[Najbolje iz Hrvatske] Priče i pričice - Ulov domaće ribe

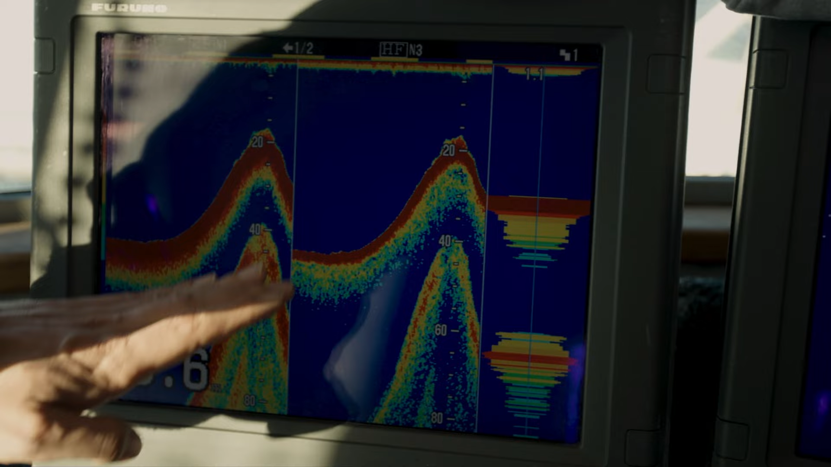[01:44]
Sonar je, nismo što smo, a sonder je, ovo, tu su i pod naci.